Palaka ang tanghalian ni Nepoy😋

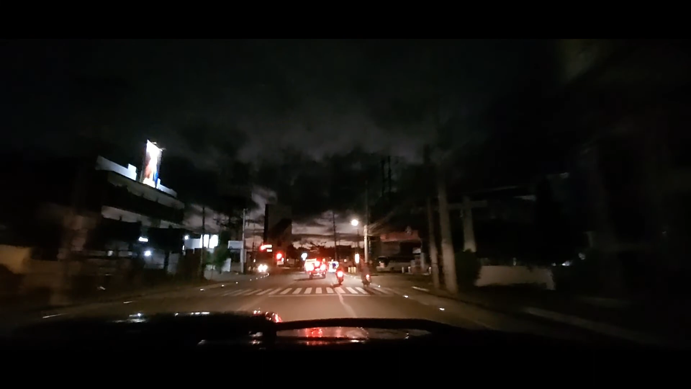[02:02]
And then, so eto na, papunta na tayo sa isa pa nating kasama. So ayun, andito na tayo sa kanila. Yan siya, naglalakad na, papasakay na lang sasakyan.